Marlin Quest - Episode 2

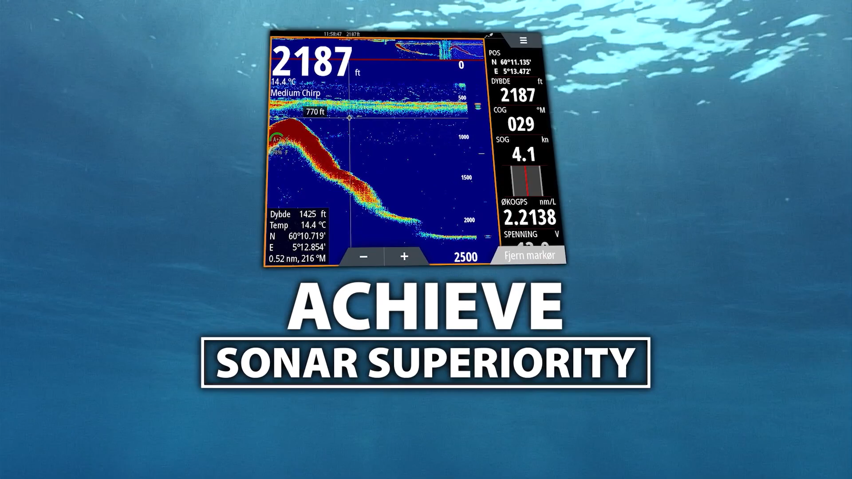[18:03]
On screen: depth 2187 ft, water 14.4°C
Now, achieve sonar superiority with an Airmar Chirp transducer. Advanced chirp technology that can find them in wrecks and find them in the depths.